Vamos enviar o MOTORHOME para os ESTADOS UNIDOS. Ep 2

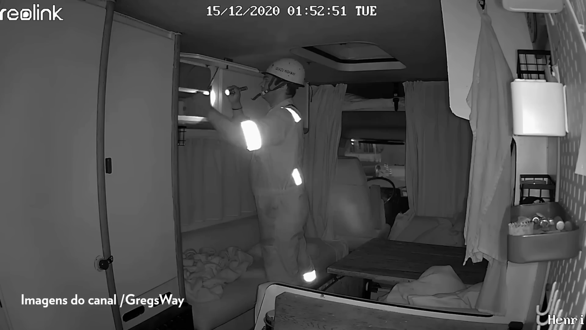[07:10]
e furtam várias coisas, né, tem até imagens de pessoas que conseguiram gravar isso, e você não tem o que fazer depois, né.
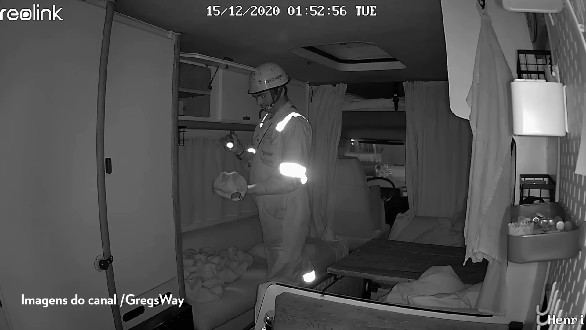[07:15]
Então, é uma situação muito delicada. Se o seu carro não tem uma divisão casa-cabine, como a nossa tem, você fica sujeito a isso, as pessoas vão entrar e vão roubar.